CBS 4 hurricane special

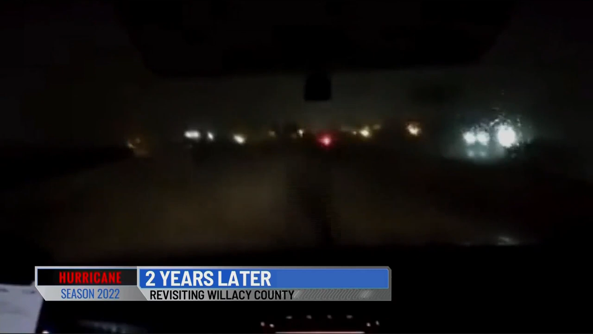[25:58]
like, seeing debris just flying across the roadway. It was a driving wind, and when you have that rain with that powerful wind,